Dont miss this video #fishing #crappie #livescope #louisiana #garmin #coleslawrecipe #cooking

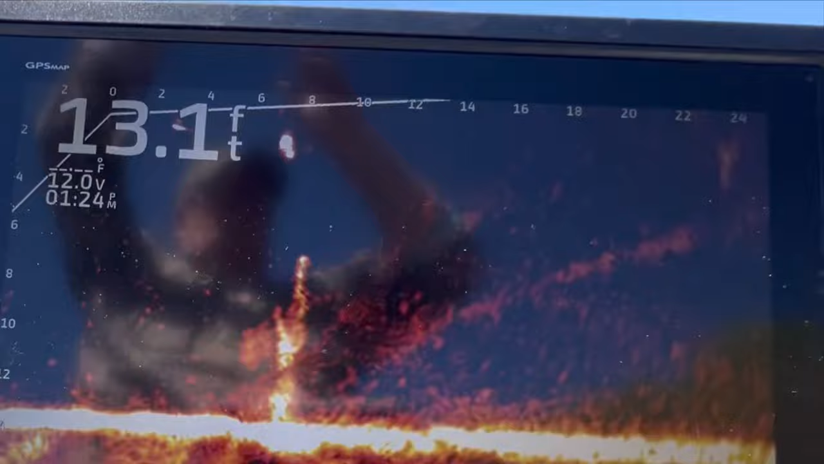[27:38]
On screen: depth 13.1 ft
Where you at, boy? That's a big one there.
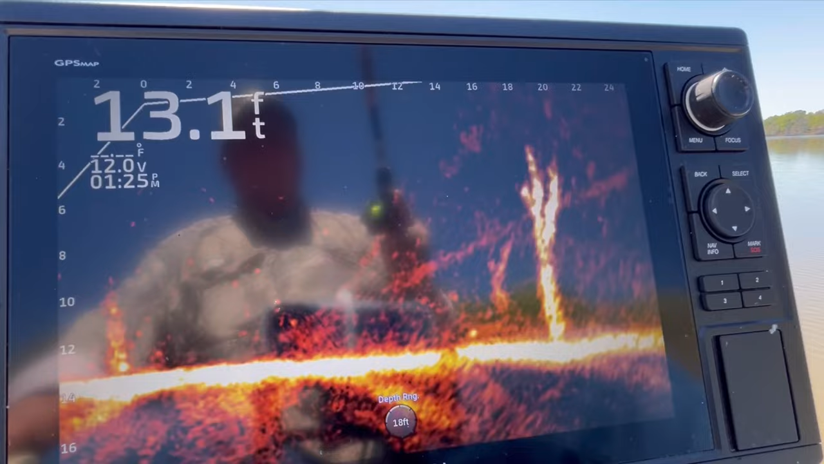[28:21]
On screen: depth 13.1 ft
Two or three. They're at the very base of that tree. I don't know if I can hit him. That other one was a good one. See if I can put it right down on top of his old noggin.
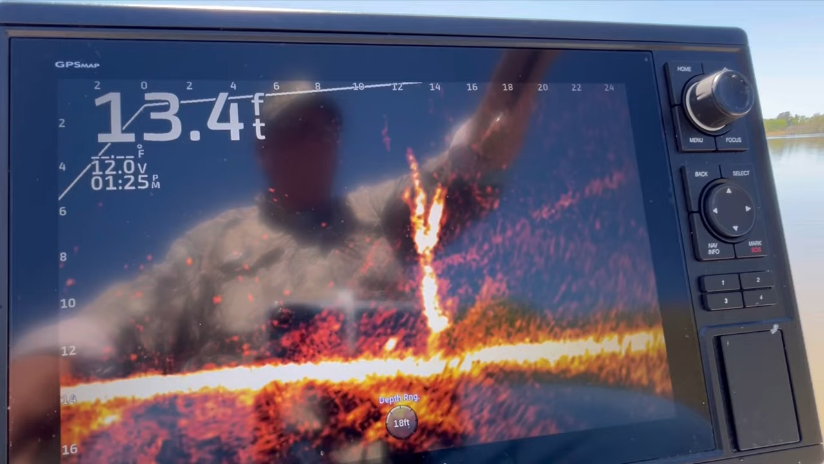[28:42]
On screen: depth 13.4 ft
He's on the other side of the tree. See if I can go on the other side of it and get him.
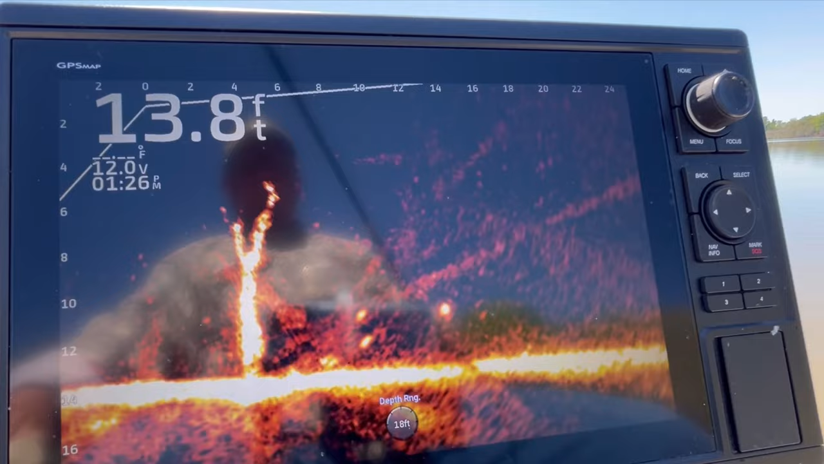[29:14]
On screen: depth 13.8 ft
Wind will never cooperate with a fisherman.
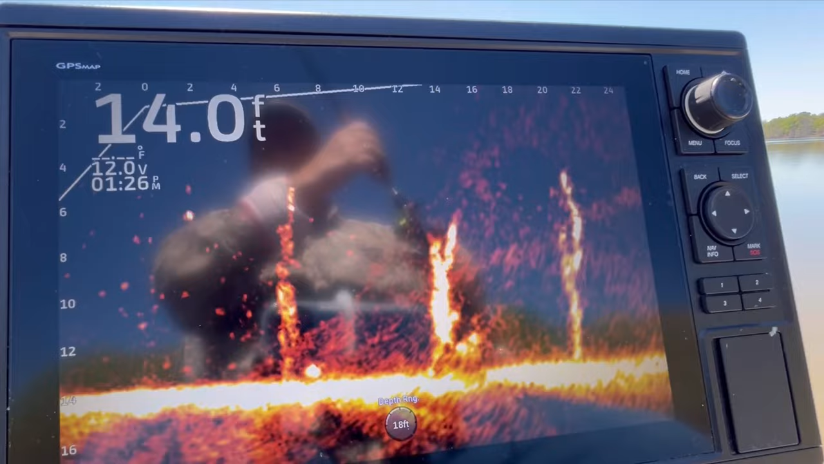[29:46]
On screen: depth 14.0 ft
Down at the bottom of that tree back there.
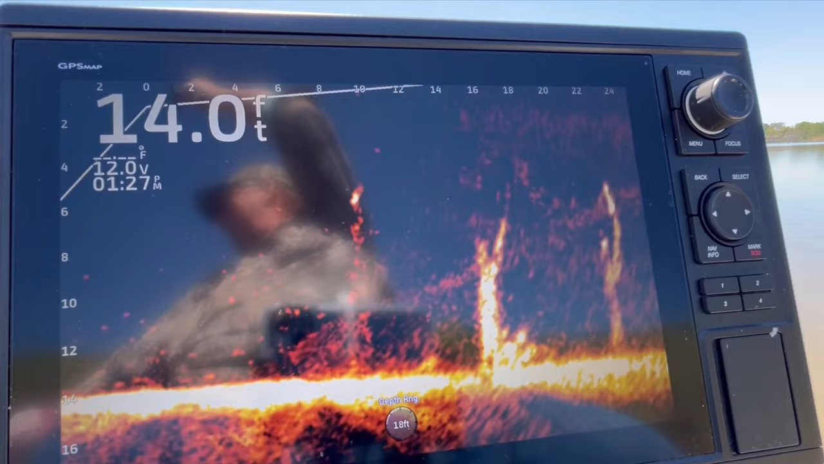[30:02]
On screen: depth 14.0 ft
I'm pitching right behind my back. Oh, can't even see my jig. Where's my jig?
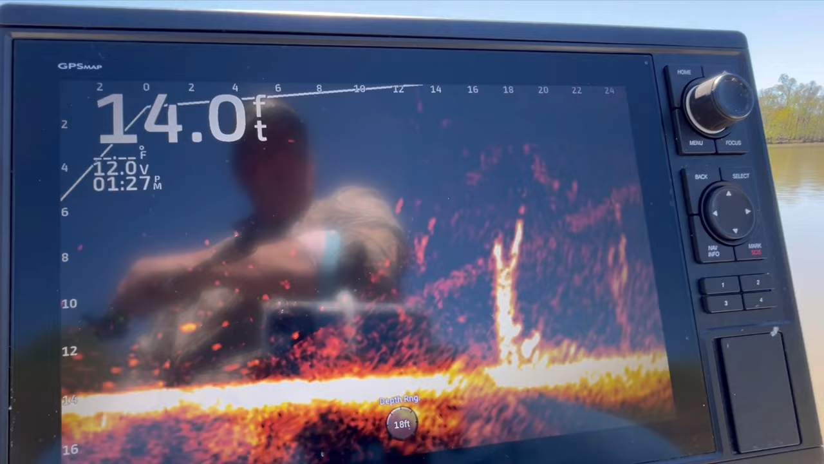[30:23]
On screen: depth 14.0 ft
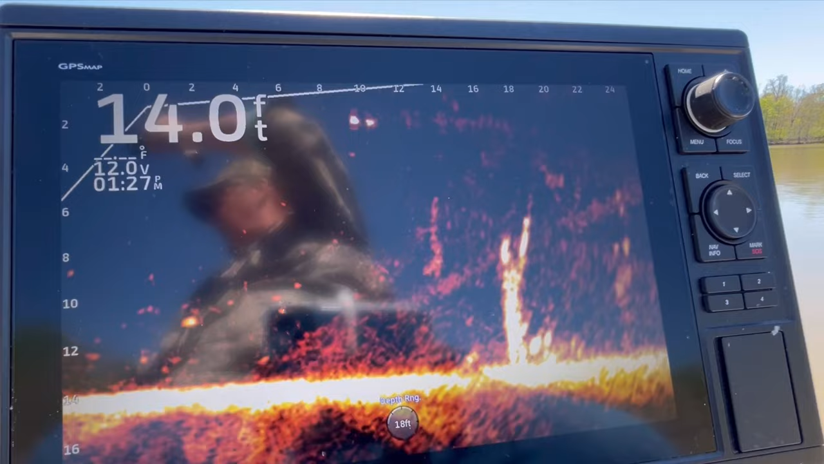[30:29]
On screen: depth 14.0 ft
Where's my jig? I can't. I hate to lose these old fishies.
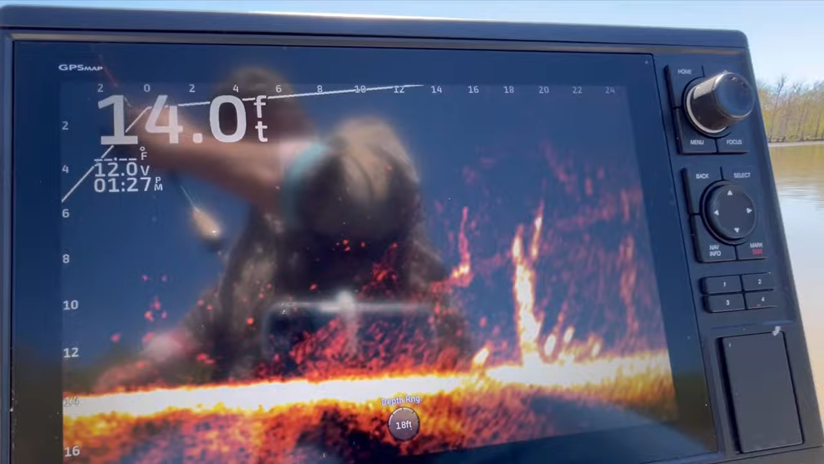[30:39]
On screen: depth 14.0 ft
All right, let's see if we can get them out there like that. There we go.
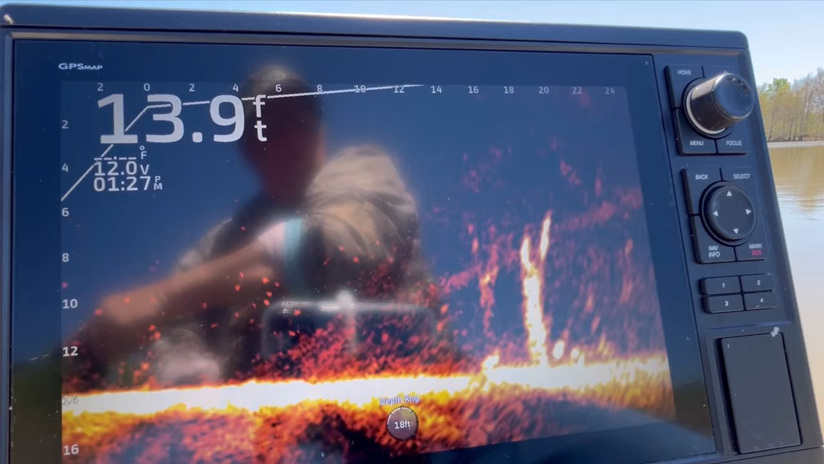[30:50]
On screen: depth 13.9 ft
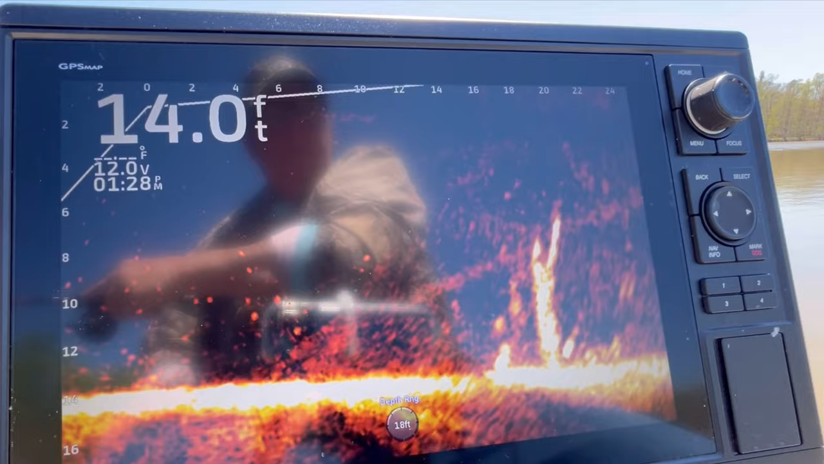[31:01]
On screen: depth 14.0 ft
There he is. Got him. And he got off. Well, if y'all camera people wasn't here.
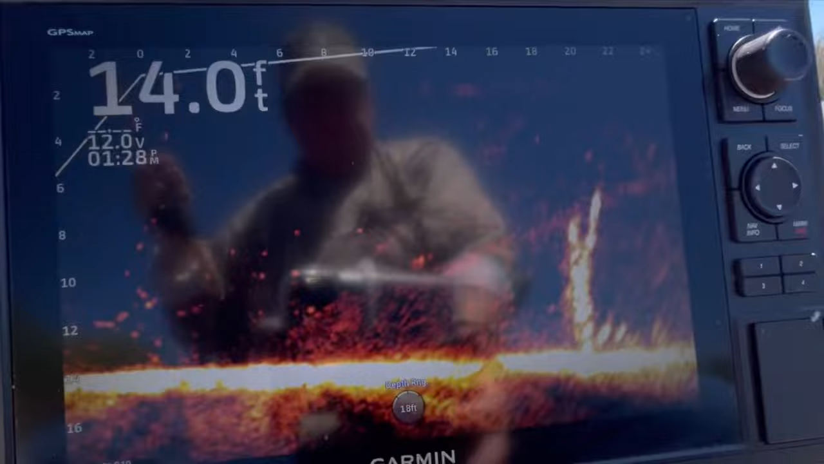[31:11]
On screen: depth 14.0 ft
Oh, man. Mm-mm-mm.
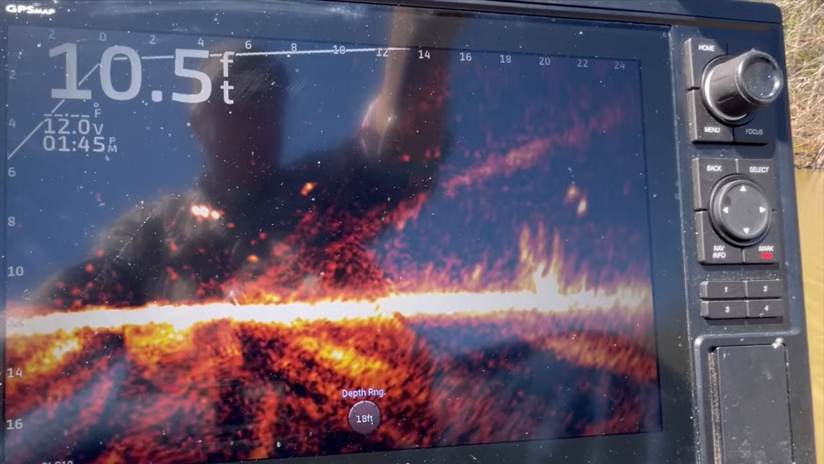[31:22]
On screen: depth 10.5 ft
I got a feeling they're going up in that little old stump right there.
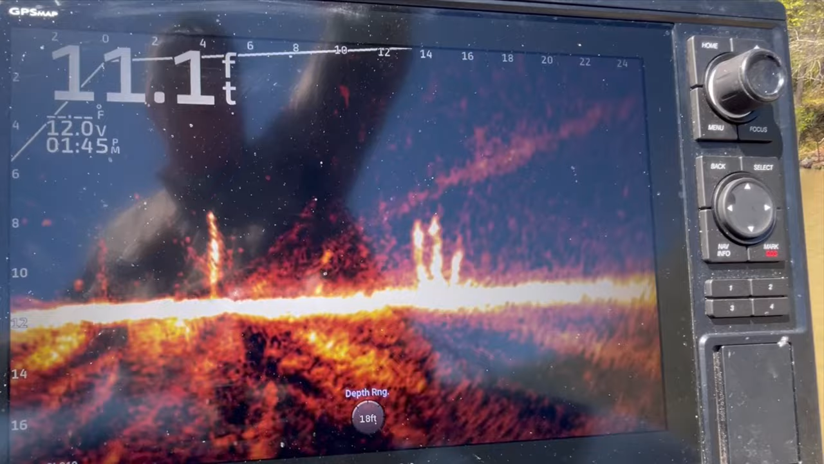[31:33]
On screen: depth 11.1 ft
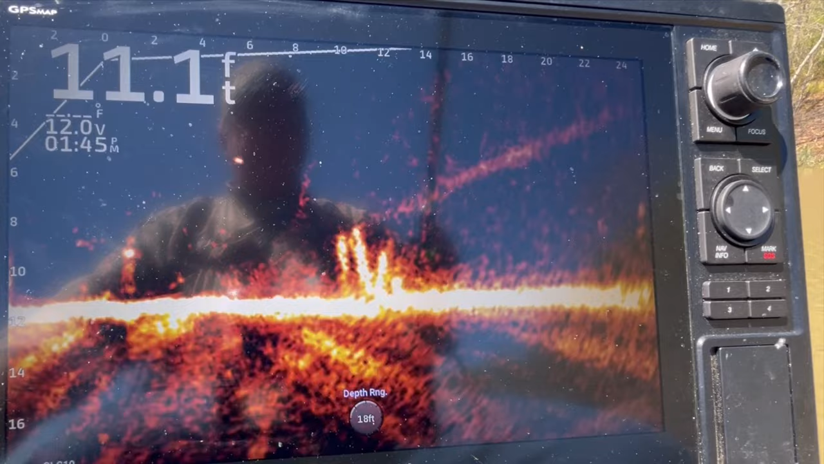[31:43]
On screen: depth 11.1 ft
Oh, I seen him on the right hand side over there. There he comes. Oh, I knew he was in there.
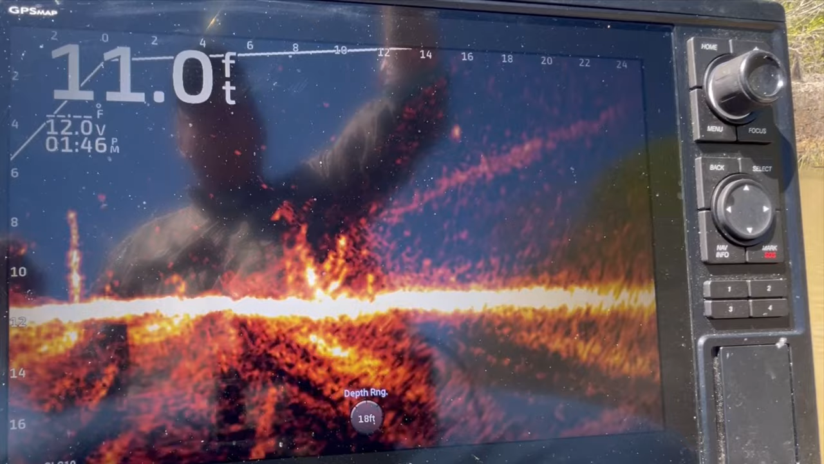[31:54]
On screen: depth 11.0 ft
I ain't got no billy bait left on my jig. My poor billy bait.
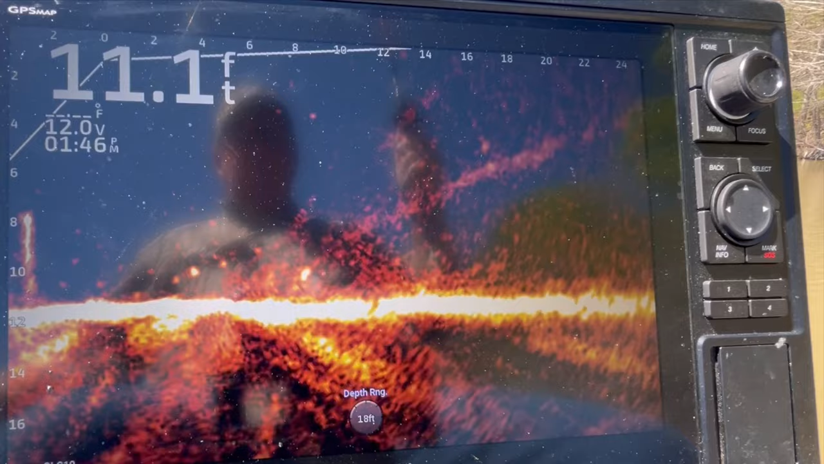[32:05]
On screen: depth 11.1 ft
They done eat all the tail off of him. Poor little billy bait.
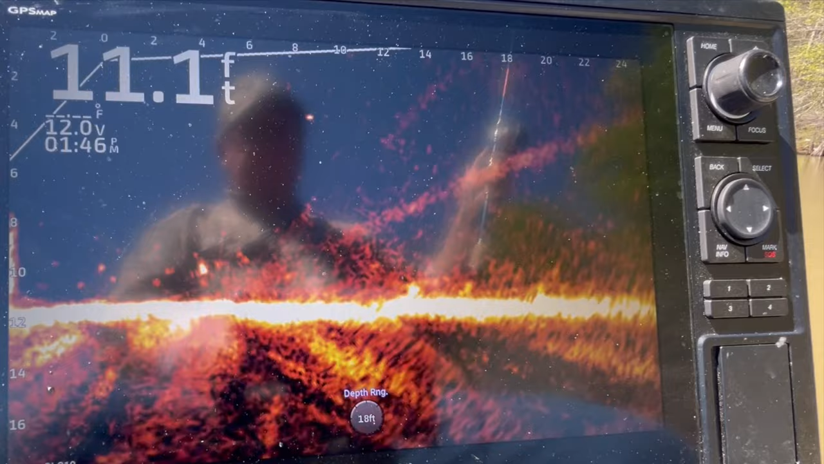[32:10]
Glad I know where some more at. Like a good fish right here.